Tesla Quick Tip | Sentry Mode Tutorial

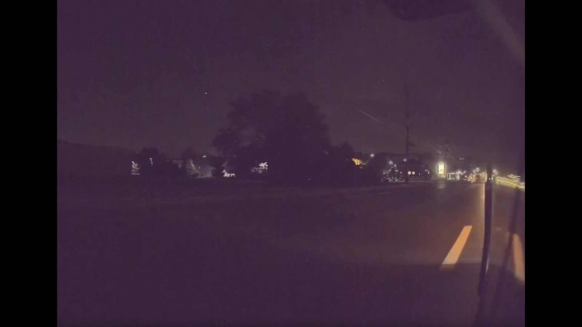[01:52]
It's really going to save you one day. And the best part about Tesla is that unlike all the aftermarket dash cams available out there, Tesla has all angles covered.